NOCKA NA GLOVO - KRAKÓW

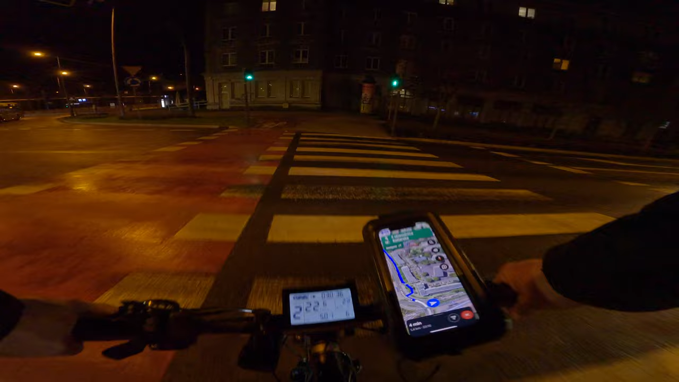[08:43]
Same taksówki. 5 taksówek w jednym miejscu. A ty mnie widzisz, czy mnie nie widzisz? Dziękuwa, ziom. Jesteś the best.